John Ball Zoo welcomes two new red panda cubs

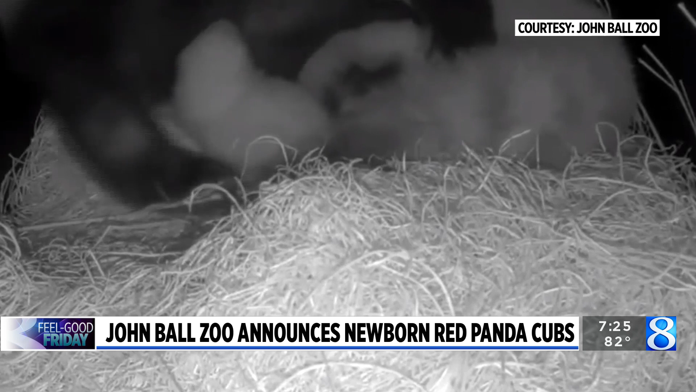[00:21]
Right now, zookeepers have them in a maternity den to ensure they grow up happy and healthy. They will be there for the next two or three months. Always a big draw at John Ball Zoo to see the baby pandas. Oh, I bet. Would love to see them. But you won't be able to see them in person anytime soon. But the zoo does plan to keep fans updated as much as possible on that.